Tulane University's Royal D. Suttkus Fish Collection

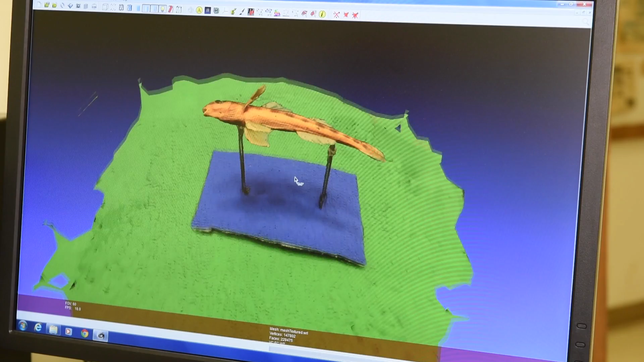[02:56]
That 3D reconstruction, once accessible to researchers online, will allow the researchers to manipulate the specimen, to see fine details about the scalation of the specimen,